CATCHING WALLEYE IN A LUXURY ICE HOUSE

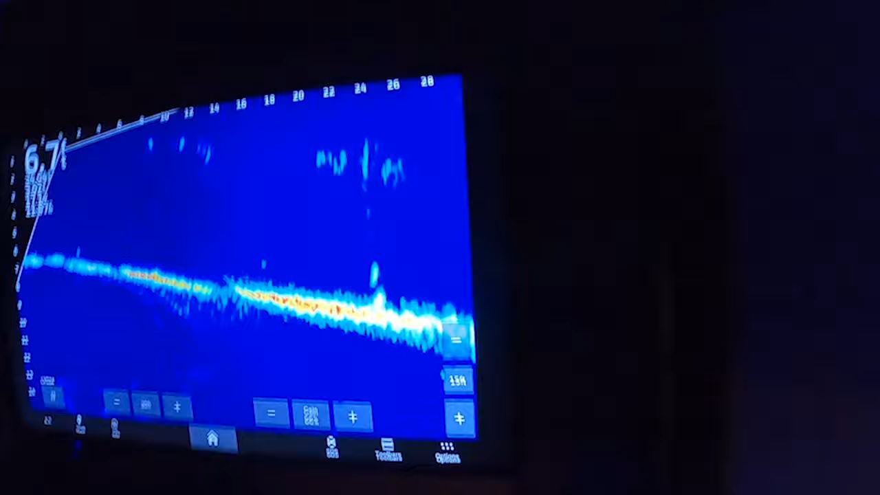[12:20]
See it, it's right there. It's not running with it yet.